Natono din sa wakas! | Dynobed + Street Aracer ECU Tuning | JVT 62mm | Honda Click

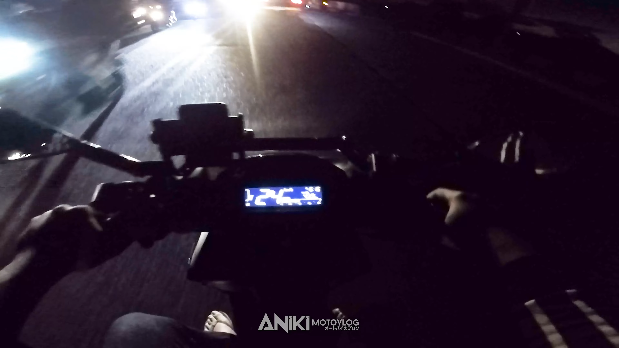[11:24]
Diba? Hindi lumalulundag to kanina eh. Kanina 124.
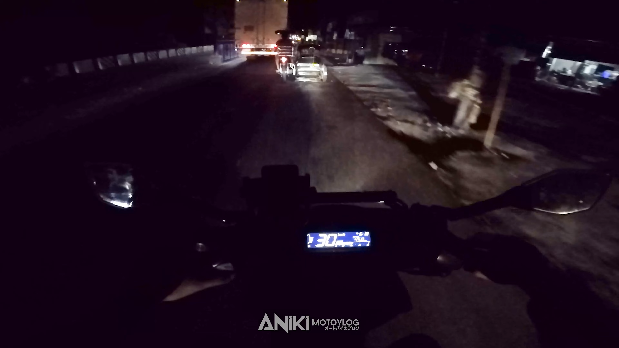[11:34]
Hindi ako nakayuko. Ngayon pag maganda tono na itong panggilid ko, 130, walang yuko. Ayan. Tapos 146 nakukuha.
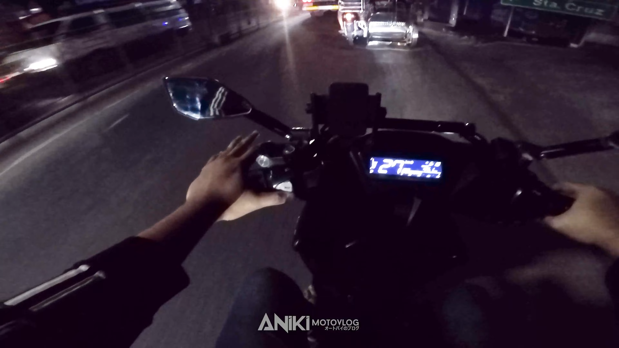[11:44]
Ayan, hindi niya makuha. Sabi ko, panggilid talaga. Parang sakal na sakal yung panggilid. De, ang mahalaga dyan, nakapag-fuel, nakapag-EFR, basahan ng reading. Mag-ano pa ako, magtotono pa ako.
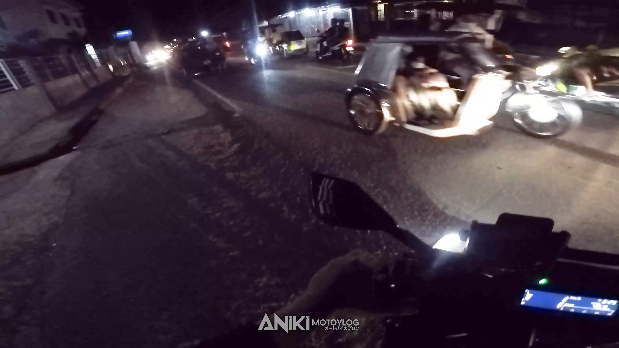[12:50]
paglunod kasi, ano din, wala din power. Paglunod, wala din power.
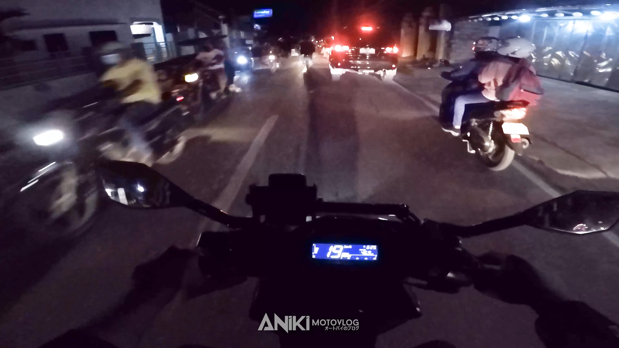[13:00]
Pagkapos, wala din. Kaya kailangan ka tama lang. Eh ngayon ito, bagantiga ako. Lakas. Ramdam mo yung pinagkaiba ng ano. Takbo. Ay, grabe yung traffic.
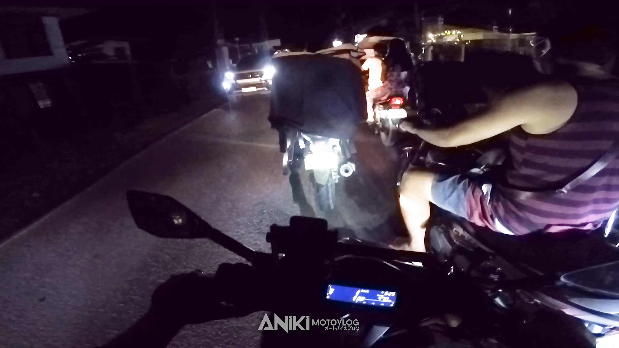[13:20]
Ay, preno yun. Wala, ganito talaga yung sagatan.